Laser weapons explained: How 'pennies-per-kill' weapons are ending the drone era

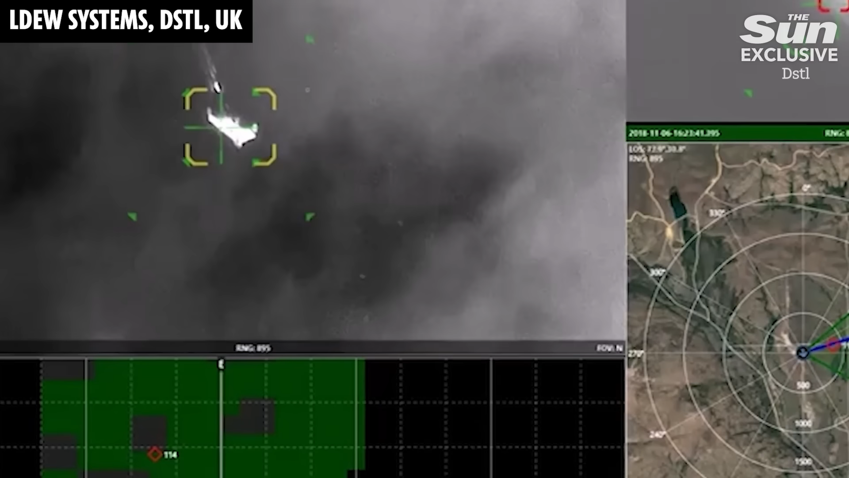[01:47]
The sort of, I suppose, the benefits of such a system is that obviously it moves literally at the speed of light, so the kind of time for engagement is very quick.
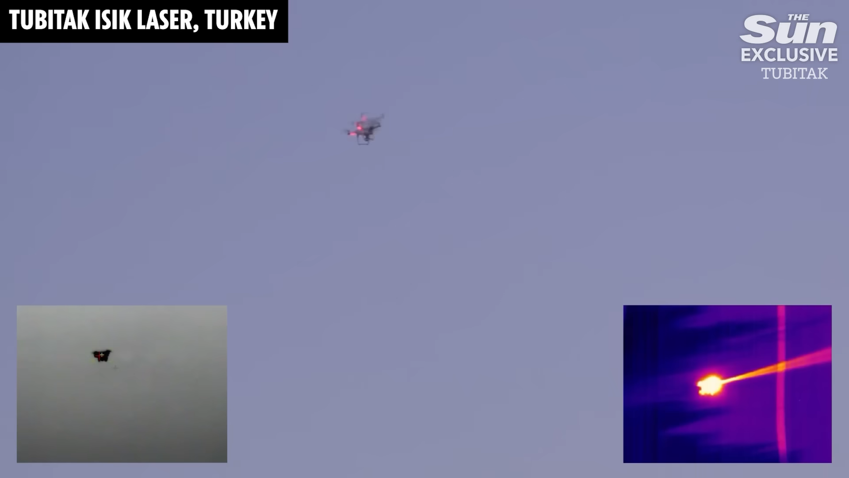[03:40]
efficient in terms of converting electrical power into, you know, energy and beam power. So then, so where does the other 50% go, right? You're using 50% any way you want to. You've got some other 50% to deal with.
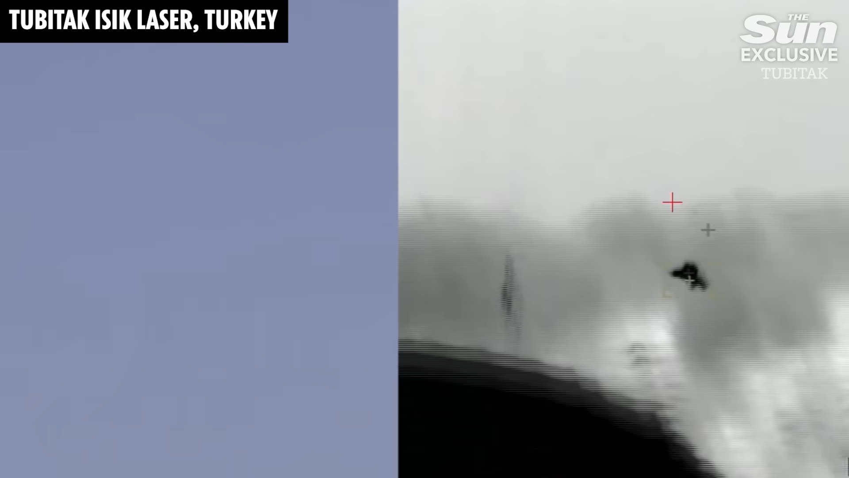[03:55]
And most of that 50% power goes into heating. And so if you have, you know, this would be quite a high-powered device,
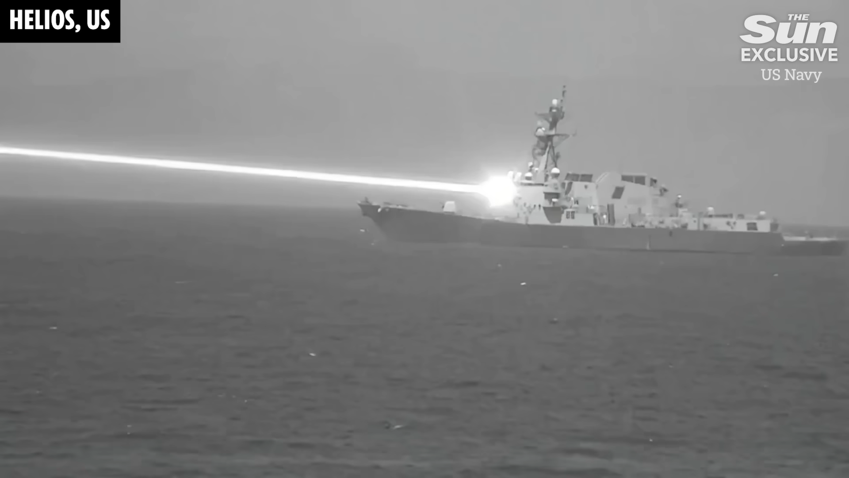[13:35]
They're on ships, as you said, have been thought about for aircraft.